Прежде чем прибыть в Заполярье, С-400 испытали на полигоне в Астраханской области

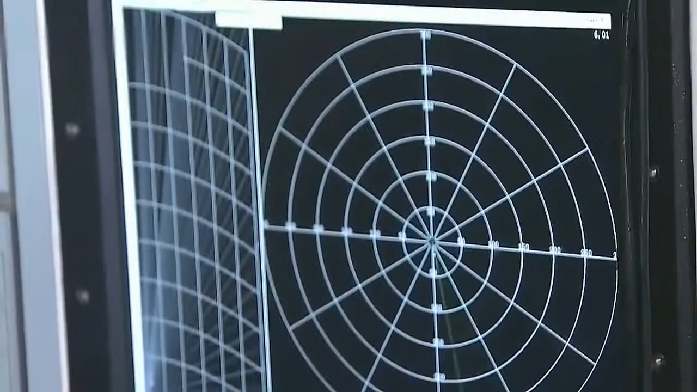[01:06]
Способен не просто найти мишень, но и подсказать военным, что несет конкретную угрозу.
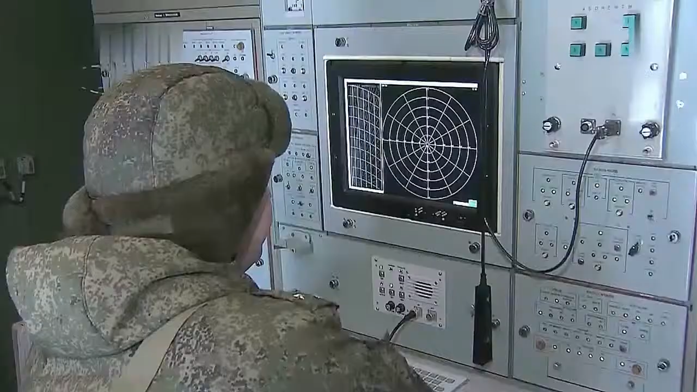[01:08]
Встроенная аппаратура может классифицировать четыре вида целей.
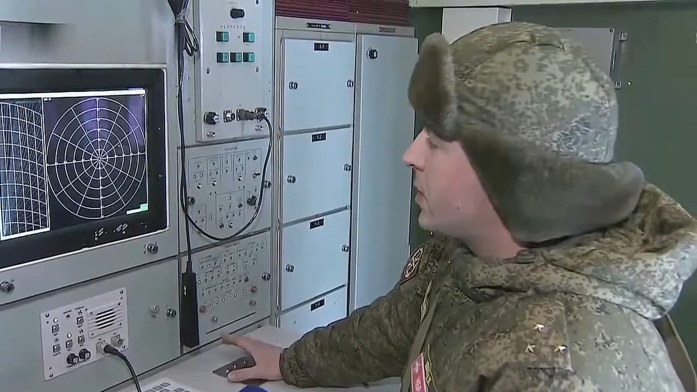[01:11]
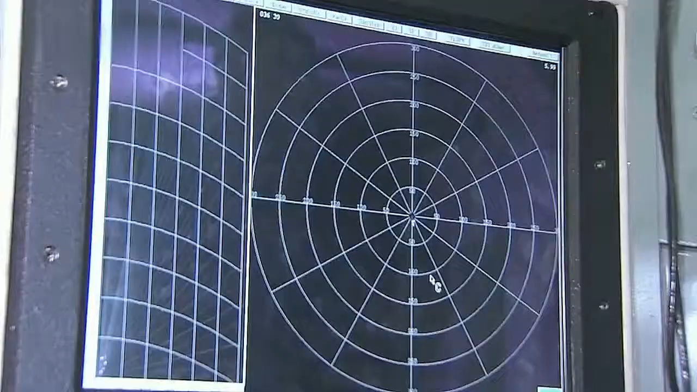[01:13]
Это самолет, вертолет, баллистическая цель или аэродинамический беспилотный летательный аппарат.